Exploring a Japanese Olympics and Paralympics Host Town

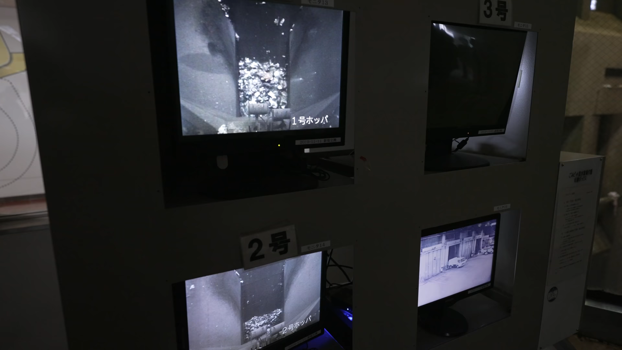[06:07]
I was able to see where all the garbage is dumped, as well as the crane man, who mixes all of it together.